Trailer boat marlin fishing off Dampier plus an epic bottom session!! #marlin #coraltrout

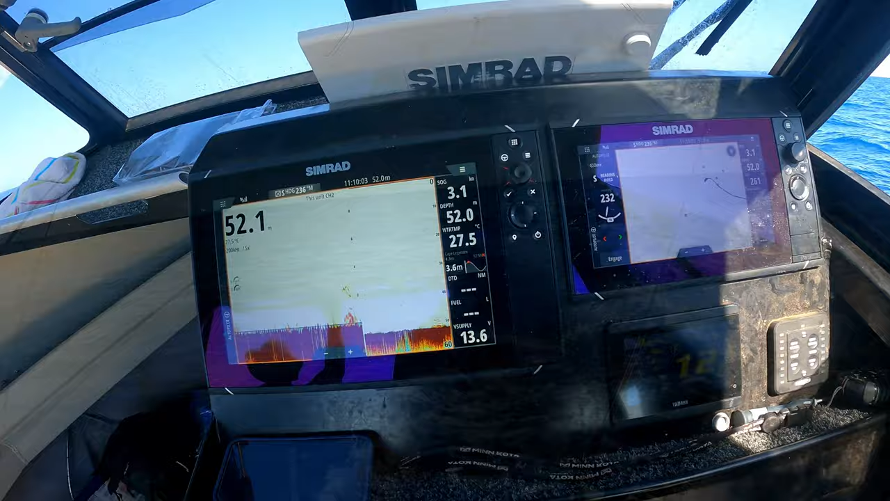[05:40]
Here we go, quick move, and that's what we're after. Fish sitting up there at the 3 meters pretty much.
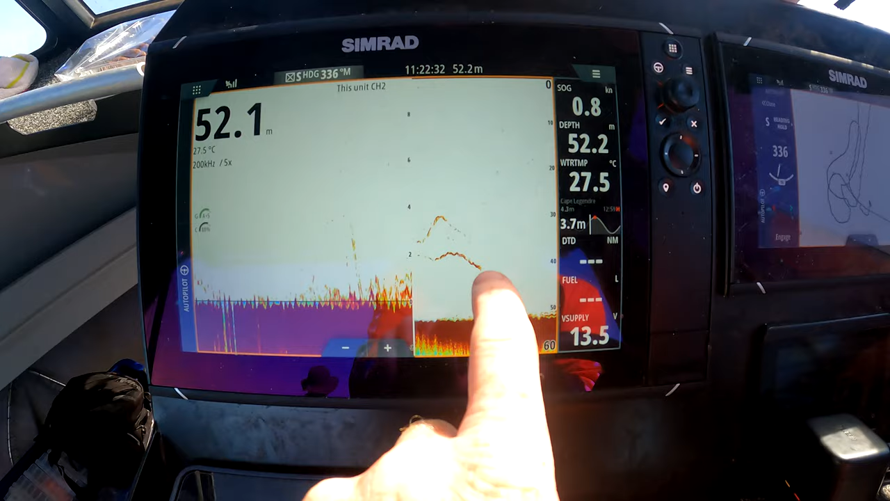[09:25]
On screen: water 27.5°C, speed 0.8 kn
Oh, look at that ground coming through, though.
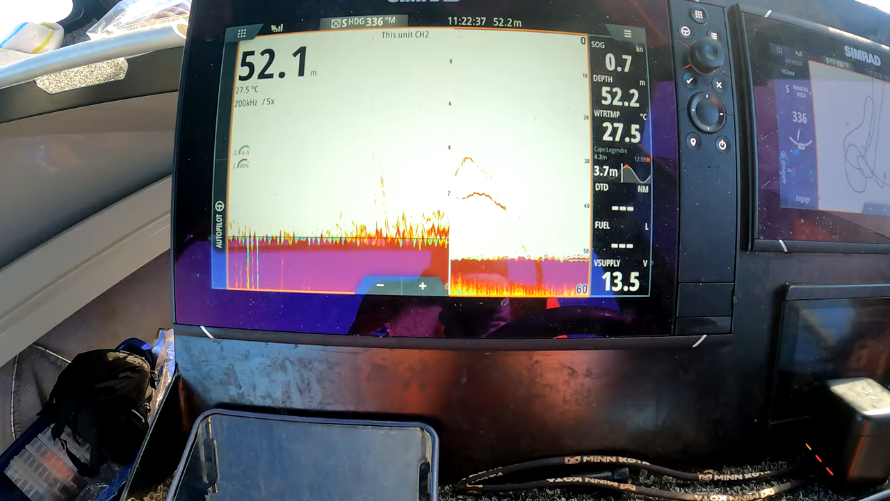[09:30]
On screen: water 27.5°C, speed 0.7 kn
Frustrating, but sometimes you just gotta let them go.
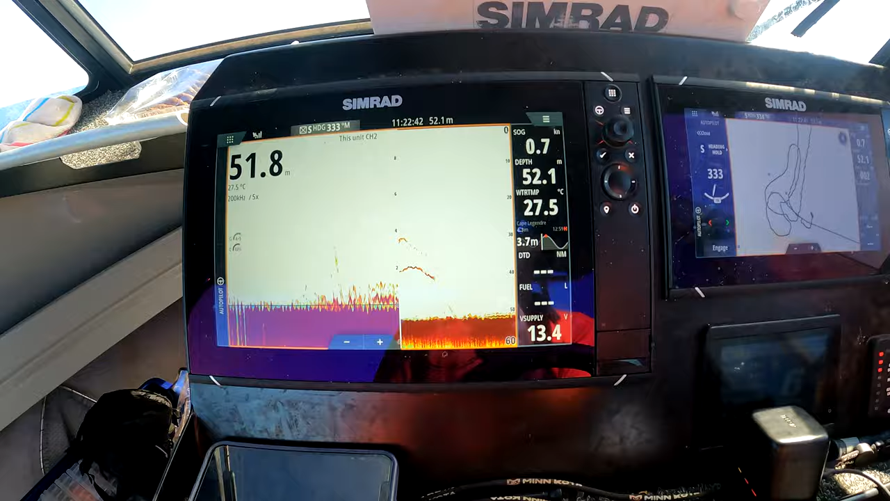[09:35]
On screen: water 27.5°C, speed 0.7 kn
Oh, next spot. Have a look, skis.
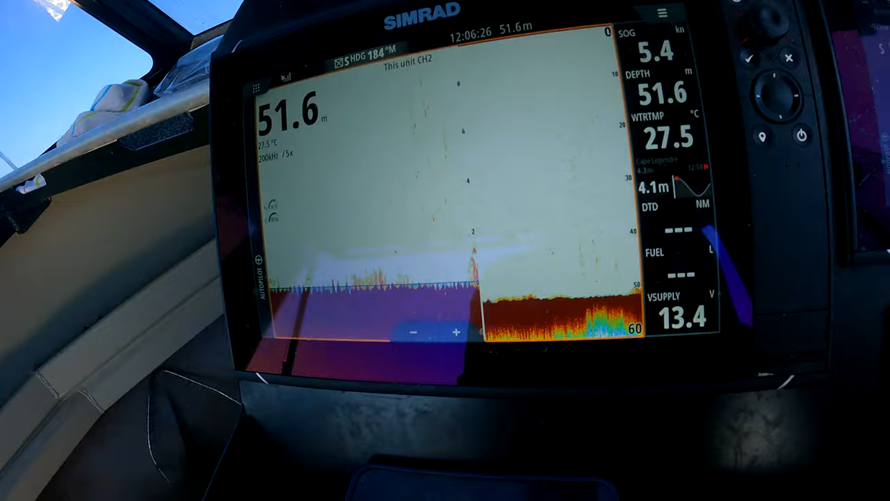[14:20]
On screen: depth 51.6 m, water 27.5°C, speed 5.4 kn
and get bent, because there are some good fish there and they are definitely feeding.
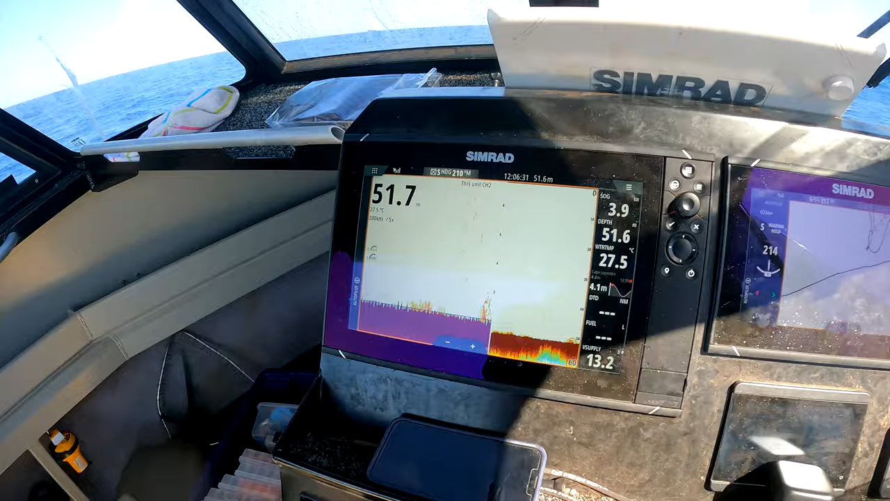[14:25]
Just give me a bit of fun anyway. You, you'll want that guy there.
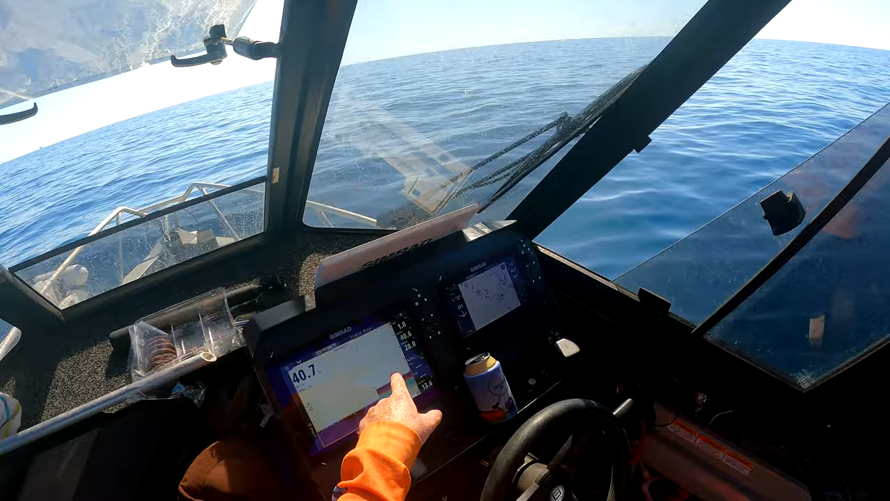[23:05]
Oh, there's another one down there. Yeah, I've got another one on the sounder. Lots of bait around here, so.